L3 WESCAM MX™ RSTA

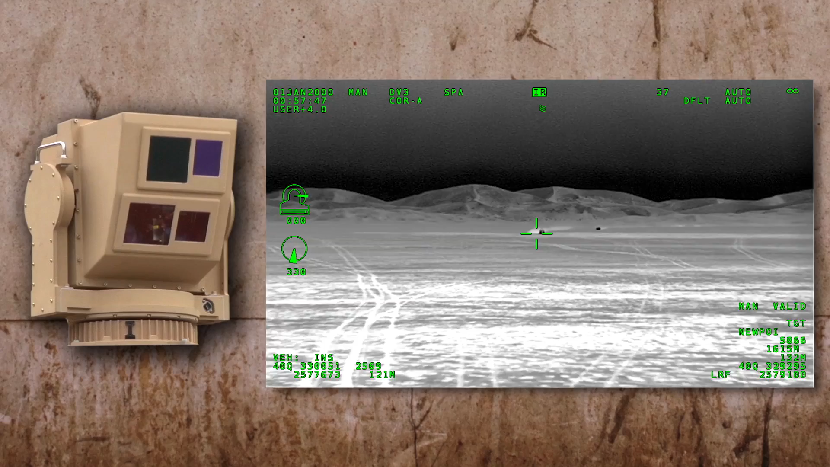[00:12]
Providing end users with new con-ops and other key mission capabilities, the MX Rista was specifically designed with critical ruggedization and flexible features,
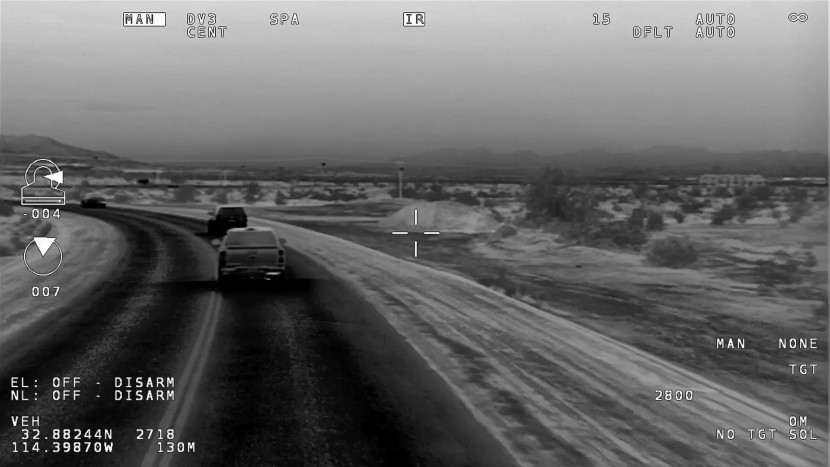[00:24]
enabling the MX Rista to fulfill various roles and applications, differentiated by payloads and subsystems.
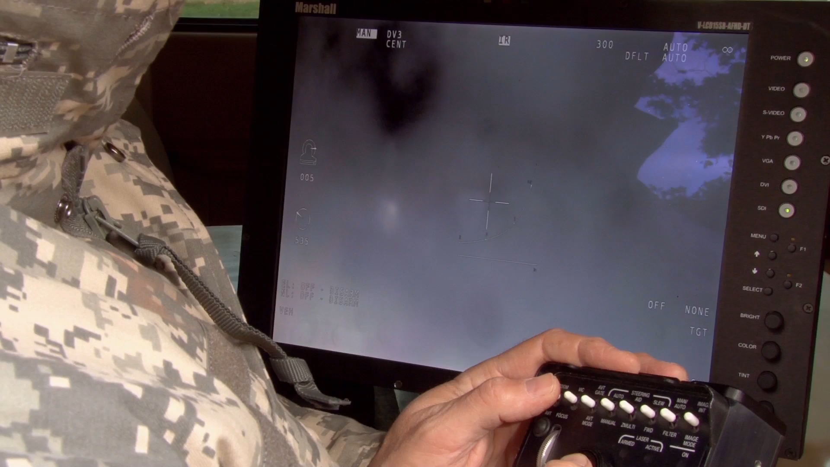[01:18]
The MX Rista offers several real-time, zero-latency, advanced image processing options.